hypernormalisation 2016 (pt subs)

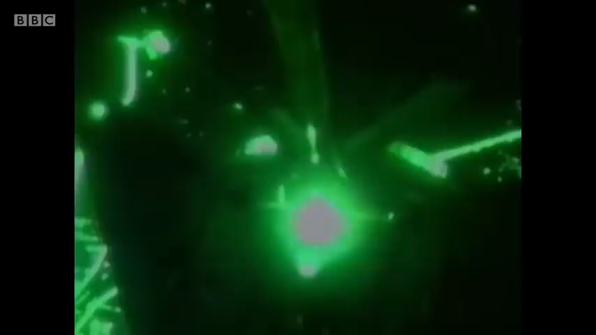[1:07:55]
The lights that people imagined were UFOs may in reality have been new high-technology weapons that the US government were testing.
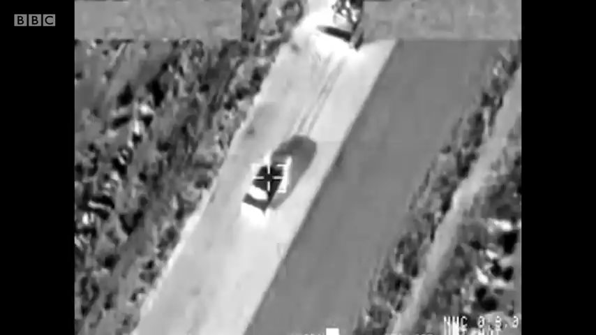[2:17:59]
The operator fired a missile at the lead car of the convoy.